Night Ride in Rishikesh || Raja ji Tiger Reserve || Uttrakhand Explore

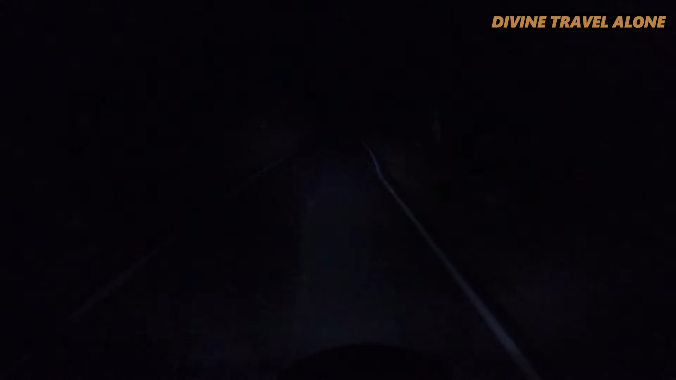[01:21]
हूँ हूँ हूँ हूँ हूँ अगर ऐसे रस्ते में कभी बाइक खराब हो जाए तो वाइसा अंदेरे में यह बहुती रिक्कत हो जाती है यह दे को पैदल भी आ रहे है वाईसा बात
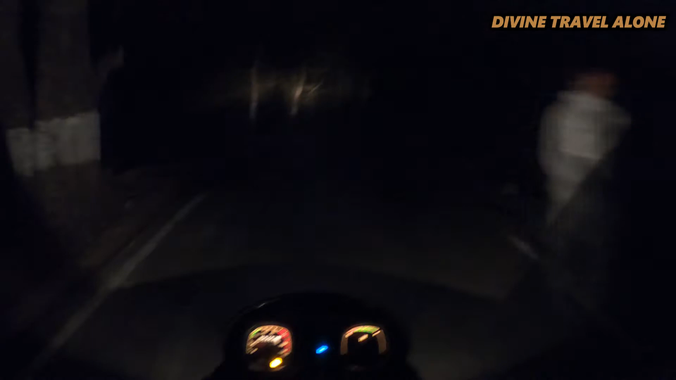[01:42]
है यह बाबा के मक्ती है दीलकन बाबा से पैदल आ रहे है एक सो एक परसेट है अहाँ क्या लग रहा याद
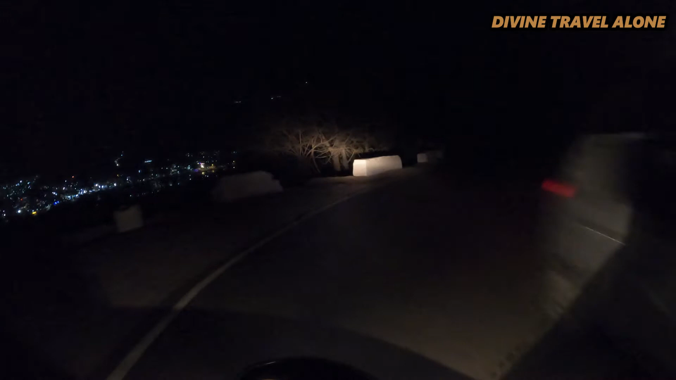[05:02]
आपको बड़िया दिखाता हो और क्या बात है भाई कि देखते हैं शायद आगे-जागे कोई से क्लियर दिखें तो तुझी देख रहे हो यह चमकता हुआ सारा रिशिकेश है अपना और अभी हम दाम जूले के ऊपर चल रहे होंगे